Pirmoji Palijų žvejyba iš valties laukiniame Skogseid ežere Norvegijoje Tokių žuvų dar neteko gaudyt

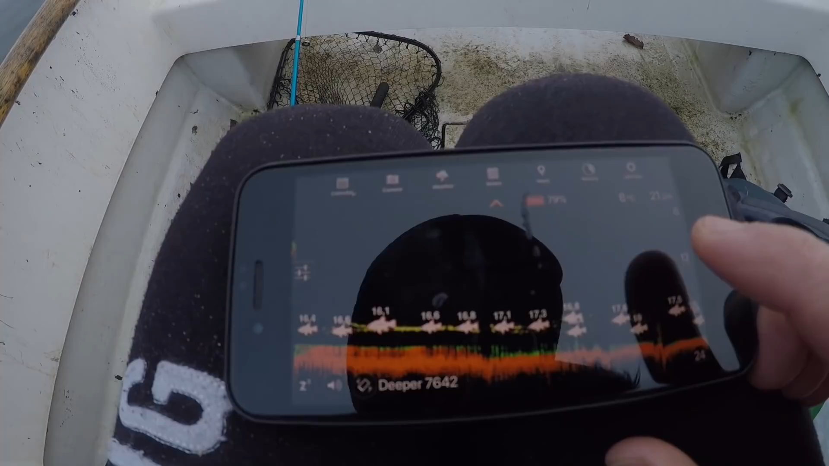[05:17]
Rodo 21 metrų gilia. O žūjus piešė, va... ...17 metrų giliais.
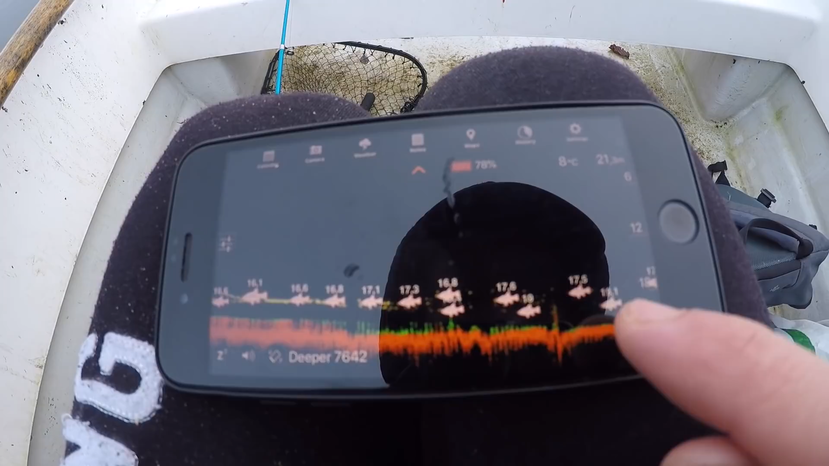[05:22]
On screen: water 8°C
17, 19... ...kažką tai rodo, kažkoks veiksmas yra.
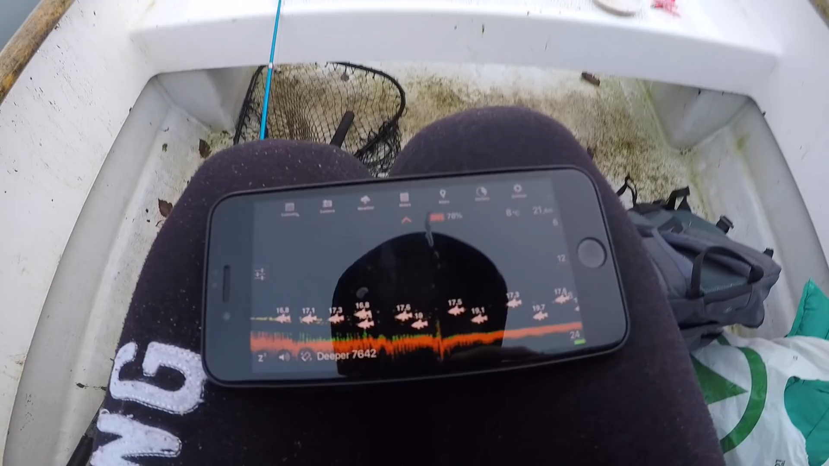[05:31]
Reikia mėst bandyti, bandom, bandom, ką gali? Kiek gylė? 21
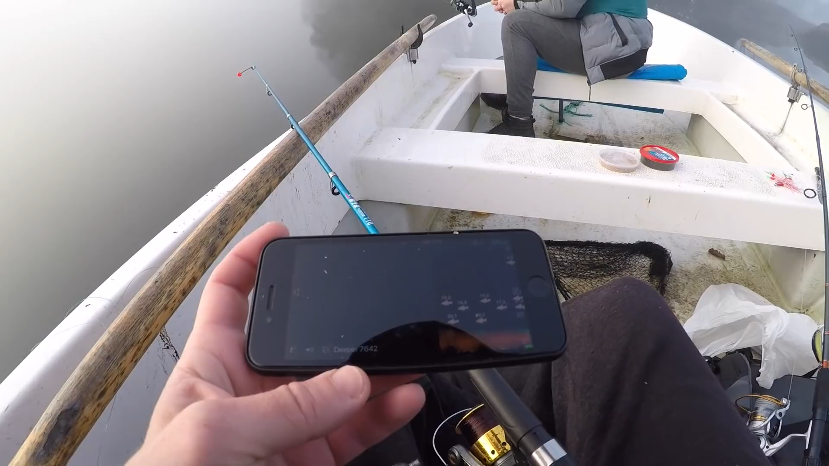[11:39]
Dar truputį paplaukėm prie salos tos pačios. Va, 24 metrų gilis.
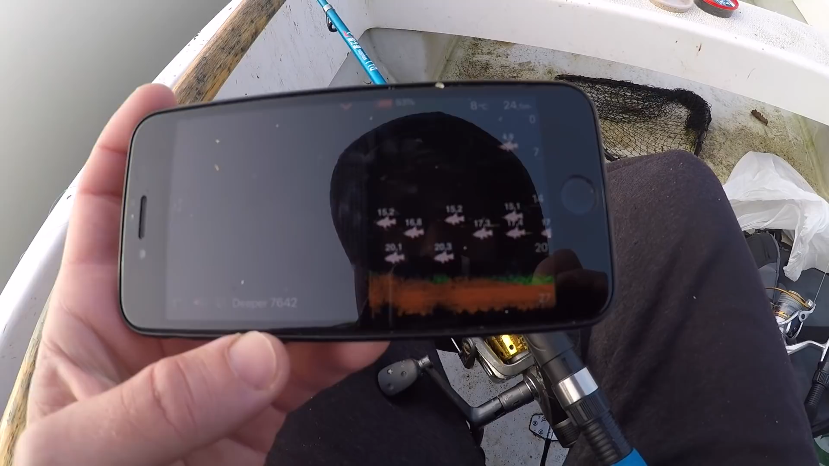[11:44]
Ir žuvuo, visu rodo. Visuose sloksnėse šiaip rodo, net, žiūrėk, 17 metrų gili rodo, 15. Pakilus nemažai. Ir panašu, kad ten dugna irgi yra.
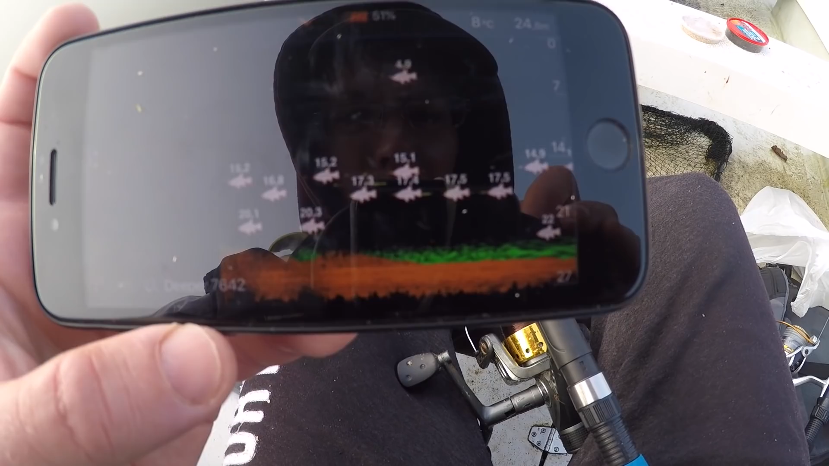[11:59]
Labai žalia piešė. Tikrai čia nežolės. Perspektyvių vietą čia reik pabandyti.
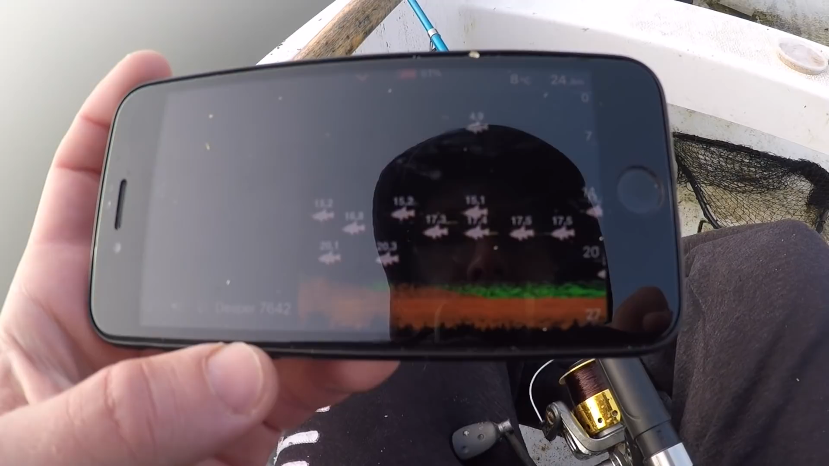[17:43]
Metras kitas virš dugno. Tai va tokie pastebėjimai.
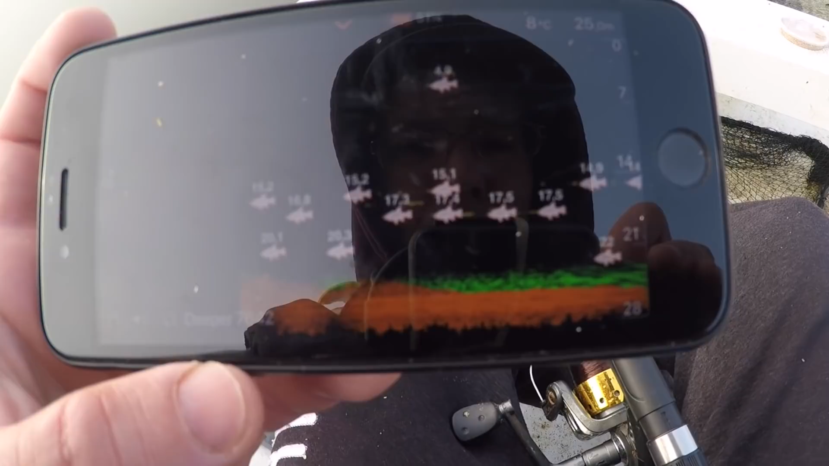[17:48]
Iš palyjų žuklės. Nu. Mes jau plauksime ir sustiksim sekančiai žukliai.